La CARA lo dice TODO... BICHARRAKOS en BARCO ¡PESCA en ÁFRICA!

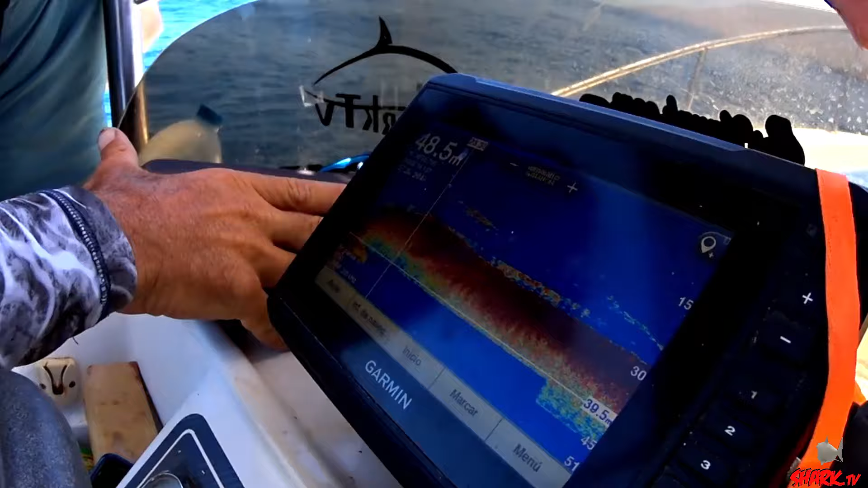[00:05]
Me iban varios, ¿eh? No, no hay uno. No, yo creo que era uno Era solo. uno solo que te ha hecho el eco así. Sí.
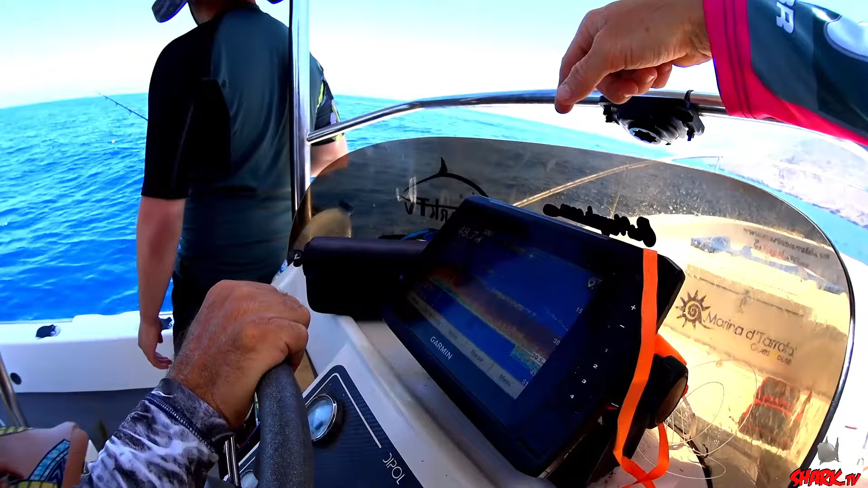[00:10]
Fua. Estaba Pero en la loma, ¿eh? ayer había cuatro rayas de esas y después las cuatro rayas se Se juntaron juntaron, era y eso eran un. dos rojas así de grosura de esas.